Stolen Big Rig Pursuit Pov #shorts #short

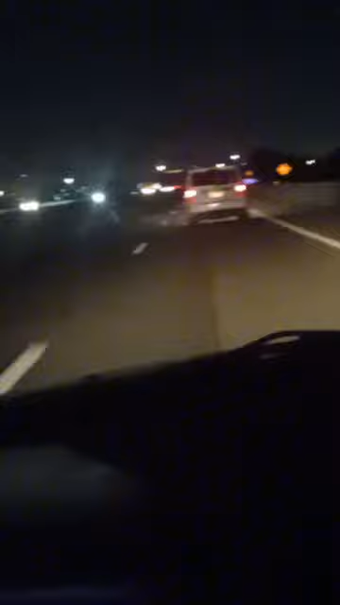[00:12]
oh my god, this is scary. You see that behind you?
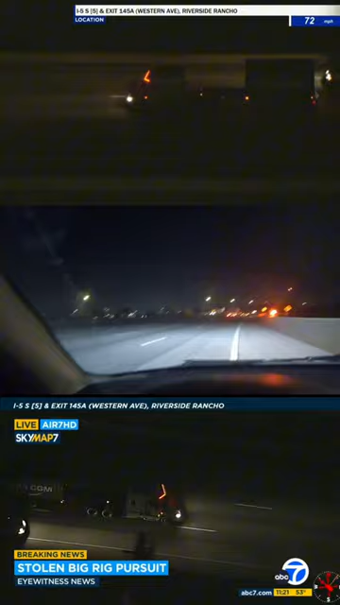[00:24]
I'm like literally pulled over now.